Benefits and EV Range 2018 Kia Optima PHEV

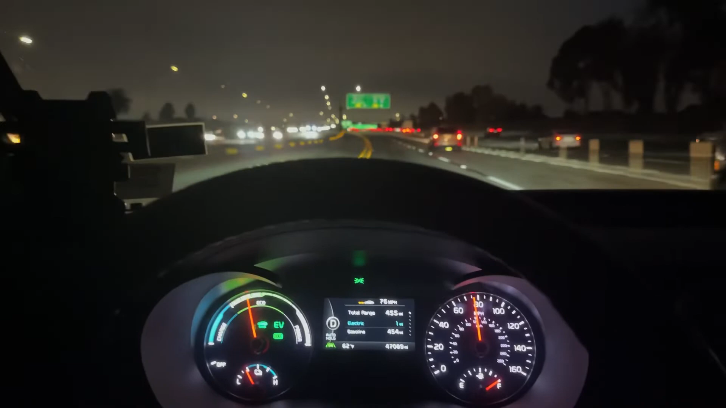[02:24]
All right, here we go. We've got about a mile of EV range left. Exit to the left onto I-105 yes, West LAX very Airport. Good. I will say, you know, just kind of some,